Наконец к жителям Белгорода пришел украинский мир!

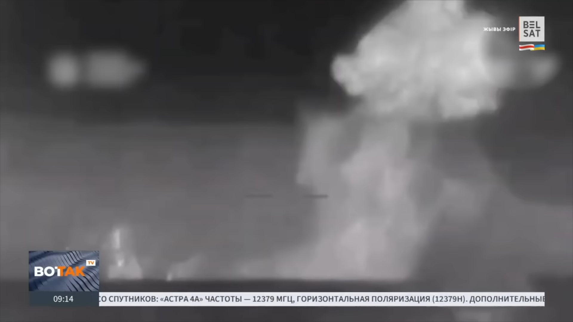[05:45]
От взрывной волны в некоторых домах в Алубке открывались окна. Главное управление разведки и Вооруженные силы Украины опубликовали видеоатаки на большой
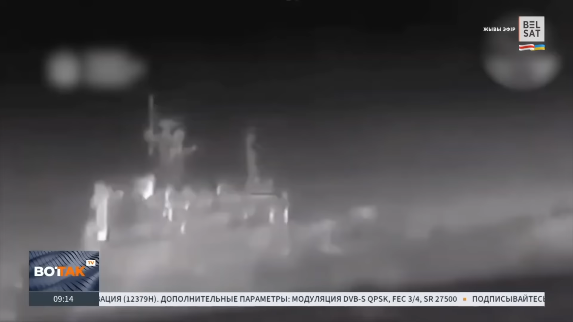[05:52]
десантный корабль «Цезарь Куняков» ударными морскими дронами «Магурова-5». Корабль получил критические пробоины по левому борту и начал тонуть, сообщили украинские военные. Какое-то время на корабле наблюдался огонь.
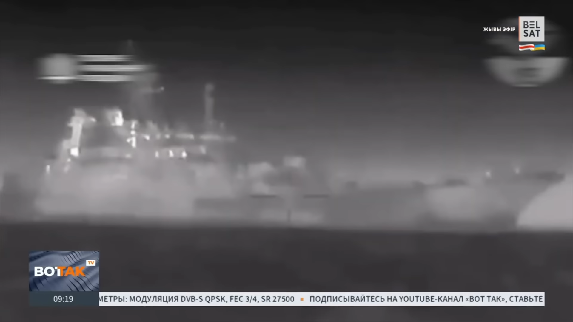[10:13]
Второй российский корабль за две недели и 14-й с начала войны. Российские зэдблогеры недоумевают, как Украине удается уничтожать непотопляемый Черноморский флот. У турбопатриотов много вопросов к руководству. Один из них – почему корабли стали столь легкой мишенью для врагов?